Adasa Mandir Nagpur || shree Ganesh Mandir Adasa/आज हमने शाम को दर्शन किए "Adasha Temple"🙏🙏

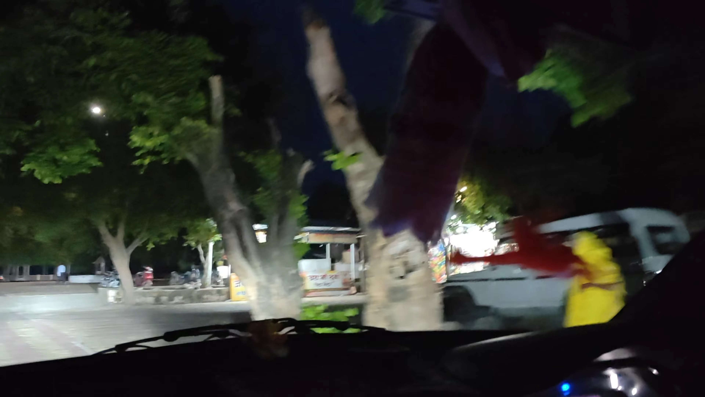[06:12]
सारे लोग जा भी चुके हैं, और ये भी बंद ही हो जाएगा शायद अभी। यहाँ पे जो कार वगैरह थे वो भी चले गए, और हम भी अभी जाने वाले हैं, चलिए चलते हैं।